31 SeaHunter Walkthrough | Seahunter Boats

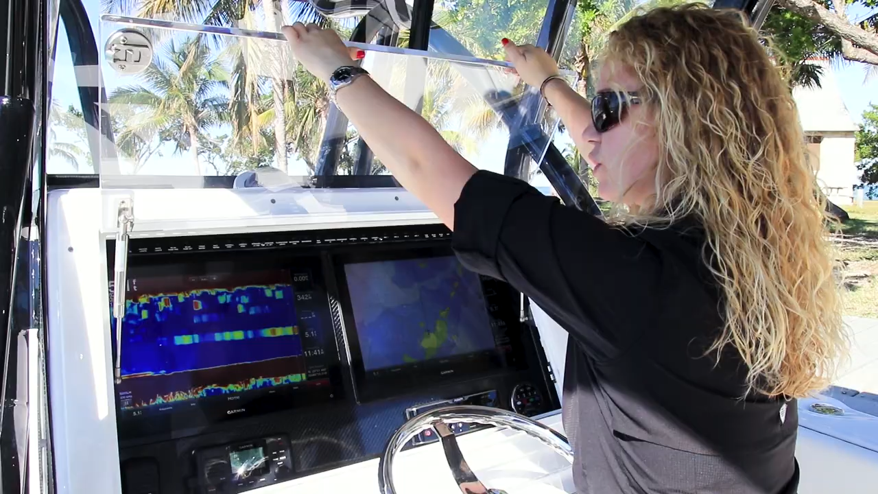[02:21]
As you open the hatch, you'll see we have dual Garmin 17 inch screens.